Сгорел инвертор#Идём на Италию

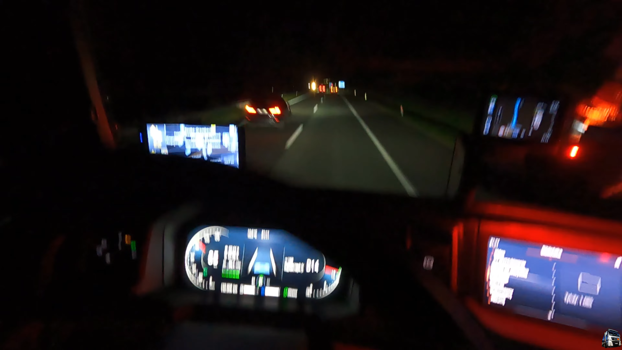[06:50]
видели вы или нет, 9.11, и вот у нас первый паркинг, я не знаю, на какой я останусь, стану ли я вообще, ну, как говорится, посреди дороги я точно не останусь, ну, сейчас заедем первый с вами, посмотрим, а дальше я уже буду самостоятельно искать. Так, вон коллега там что-то трется, кстати, он меня обгонял недавно.
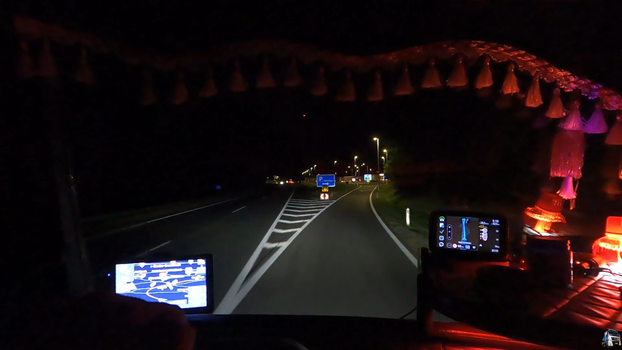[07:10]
Сейчас что-нибудь порыскаем. Короче, давайте я порыскаю, а потом вам покажу. Тут пока все реально забито.